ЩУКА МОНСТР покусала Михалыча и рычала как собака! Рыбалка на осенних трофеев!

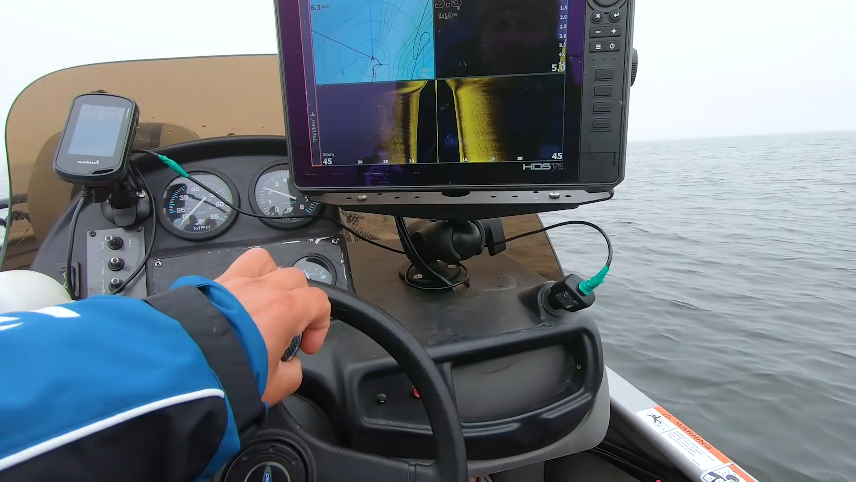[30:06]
И погнали наши городские. О, ребят, он, видели, с бровки, и он стоит, щукует какой-то.